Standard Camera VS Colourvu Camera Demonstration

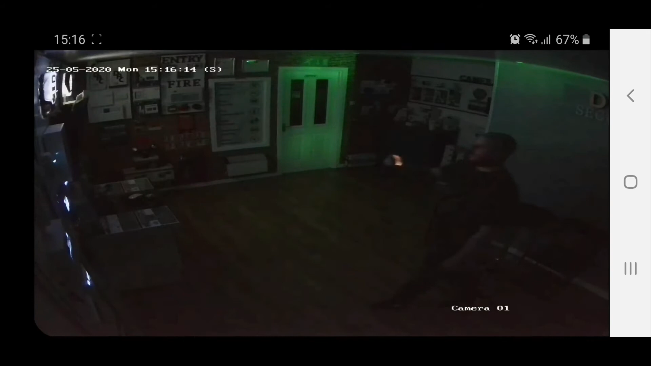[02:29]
It just takes a couple of seconds to come to life, and there you go, so that's your standard night vision, black and white.
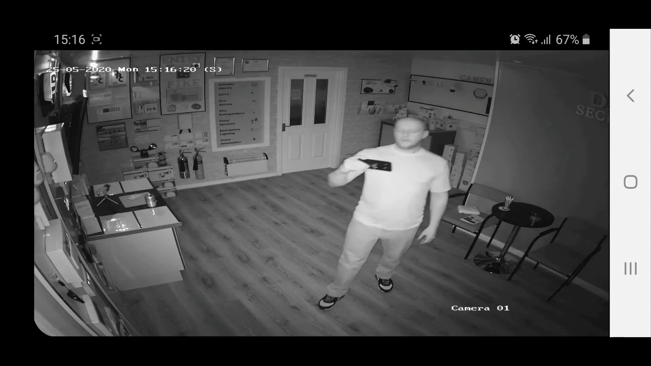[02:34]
Okay, so we'll put the lights back on, automatically comes back into colour again, just takes a couple of seconds.
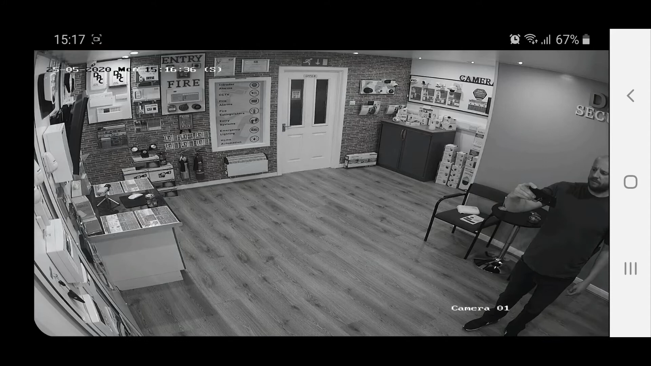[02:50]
There we go, so we'll get the camera swapped over and we'll show you the colour view one next.